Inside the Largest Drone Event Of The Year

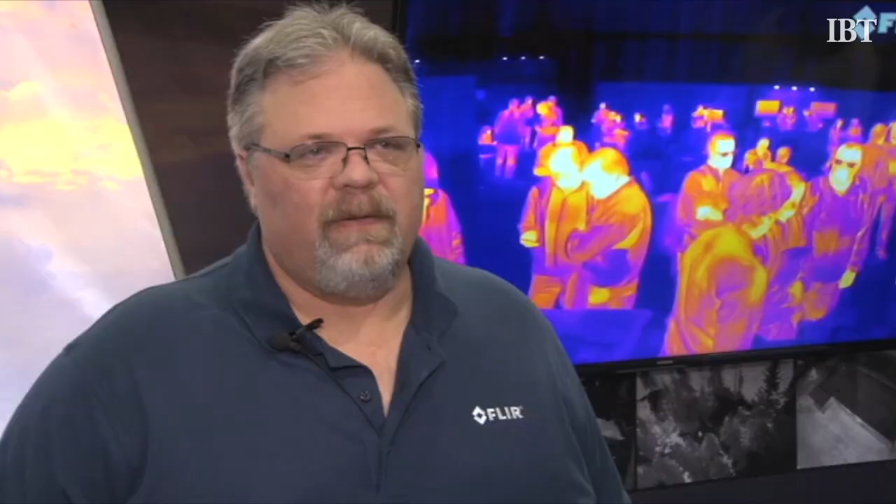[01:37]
Clear Systems is actually the world's largest supplier of thermal imaging cameras.
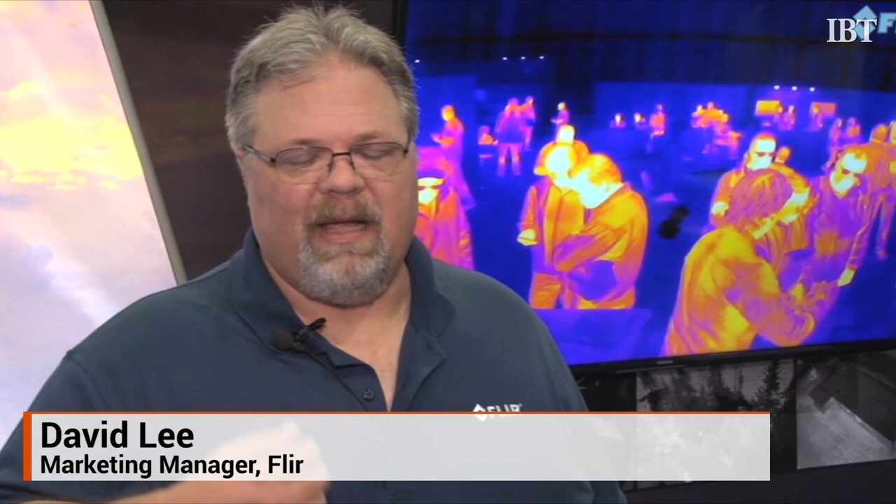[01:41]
We make cameras everywhere from large systems that go on airplanes and helicopters,